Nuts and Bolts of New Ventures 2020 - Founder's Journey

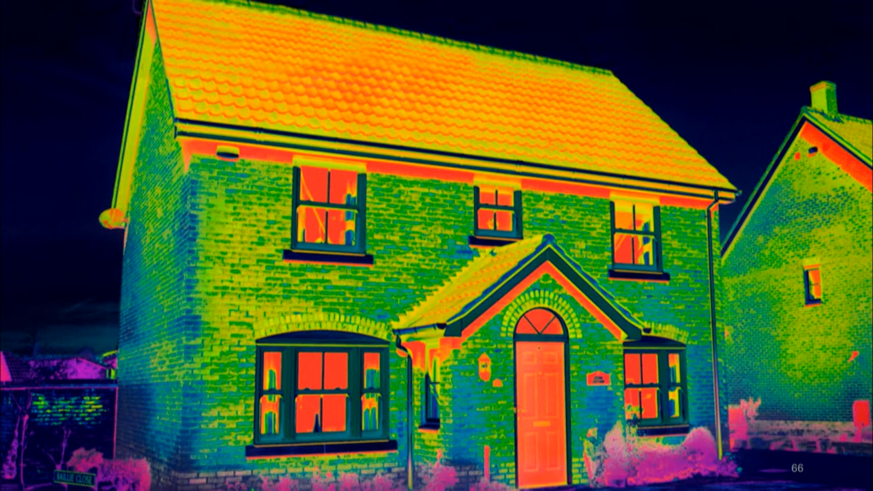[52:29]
And I'm sure as you look at this, you can see that our buildings have an energy problem. And it's glaringly obvious in red. It's that all of this, in this thermal image, all of this heat is leaking through our windows. And in fact, in the United States, every winter $20 billion in energy is lost through the glass alone in our buildings.